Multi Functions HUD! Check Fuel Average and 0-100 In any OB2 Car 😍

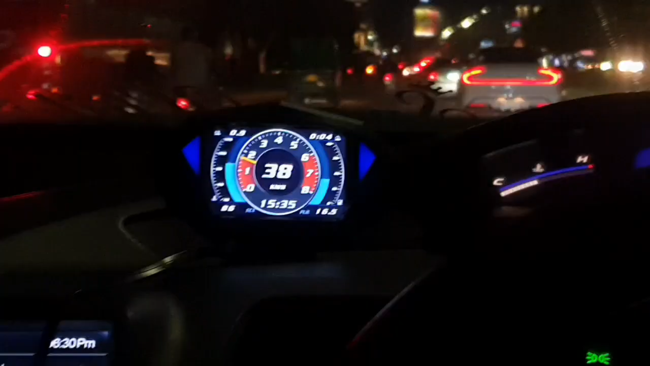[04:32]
आपको इस इंटरफेस में आर्पीम और स्पीड नजर आए का और राइट साइड पर जो आपको बार नजर आए लाइट ब्लुकर का फियूल आवरेज का है जैसे नहीं गाडियों में
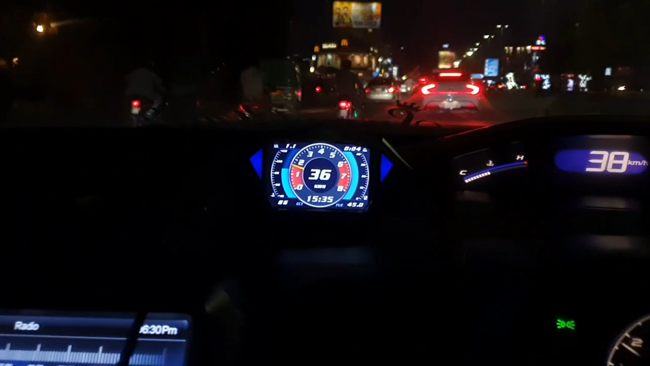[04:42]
एक्सिडेटर के साब से फियूल आवरेज शो करती है बार के थूप और लेफ्ट साइड पर आपको इसका वाटर टेंपरेचर नजर आएगा